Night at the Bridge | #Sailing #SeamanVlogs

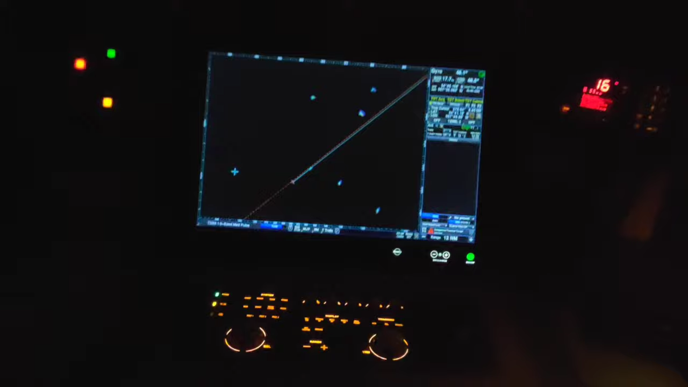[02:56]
and here is the other radar the s-band radar at the moment we keep it on 12 miles range you can see some
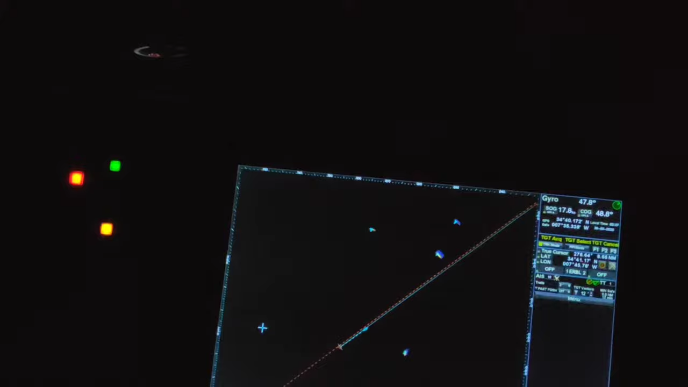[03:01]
vessels coming towards us let's take a brief look what are the details we can see on here
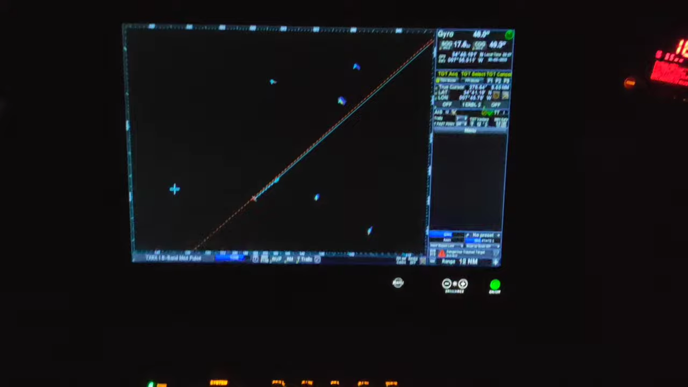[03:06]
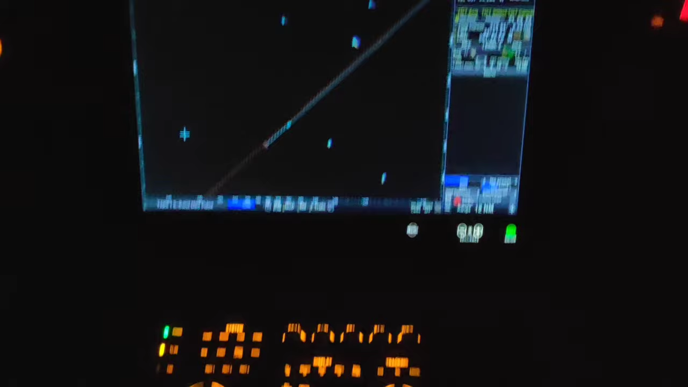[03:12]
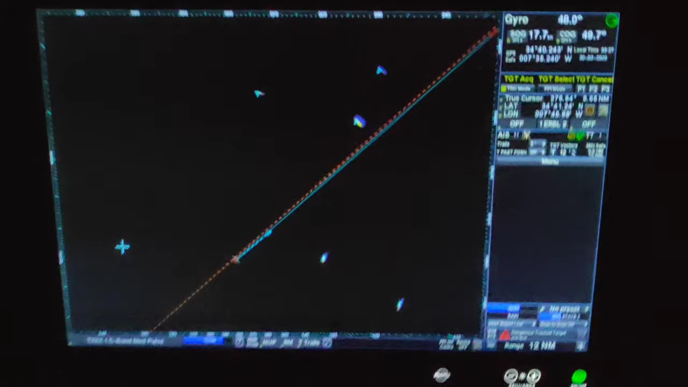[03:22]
ship name call sign ship status range true speed over ground true
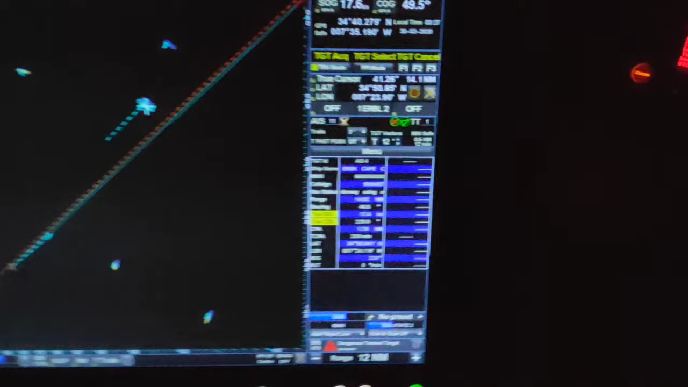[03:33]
course over ground closest point achieve time to closest point, latitude, longitude, heading of target, rate of turn.
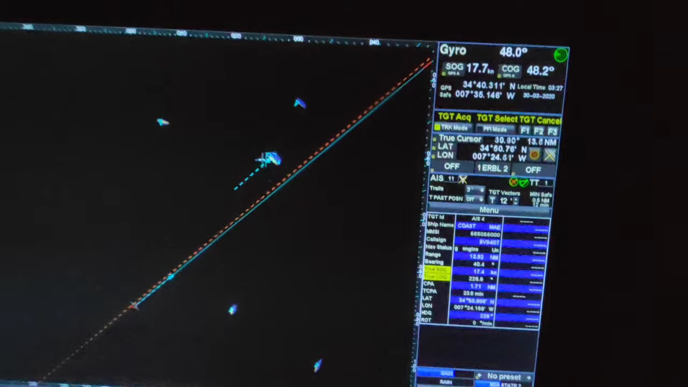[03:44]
Not only that, our ship's lot of details also, like speed over ground, course over ground, latitude, longitude and many more.